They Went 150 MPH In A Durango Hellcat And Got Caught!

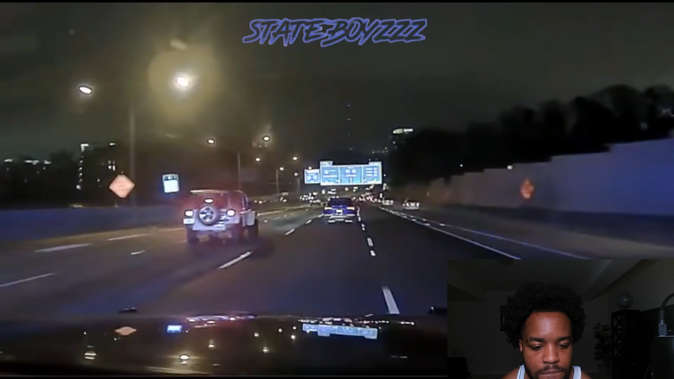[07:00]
Oh, we got another cop, bro. You got three cops on you now. And we got another POV, man. Still southbound. 114 is gonna be private. Ooh. They're in the city now, boy. And there's the Durango right there, bro. I think he's finna perform a pit. In the middle of the city is crazy, though.